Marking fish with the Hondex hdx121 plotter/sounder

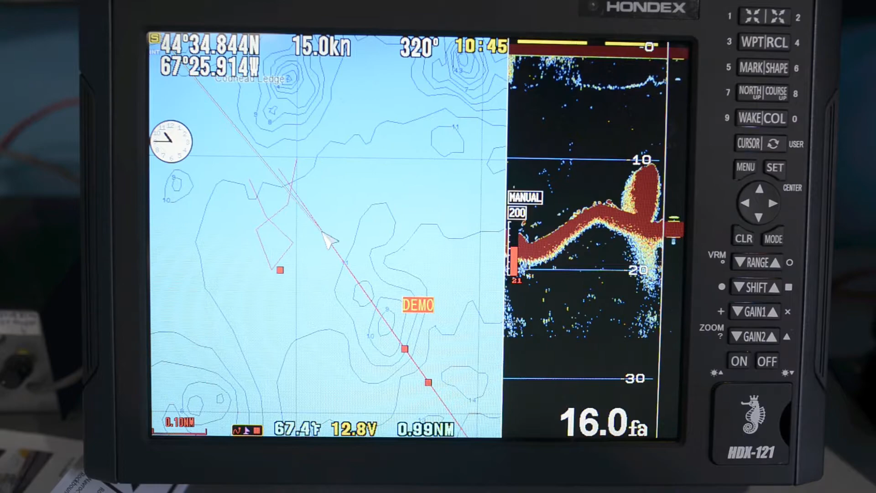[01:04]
On screen: depth 16.0 fa, speed 15.0 kn
So we can turn around and go back and fish for it. So that shows how you can use the sounder and plotter together to find interesting things and keep track of where they're located. Thank you. Just to take a look at the room. Bye. Bye. Bye. Thank you.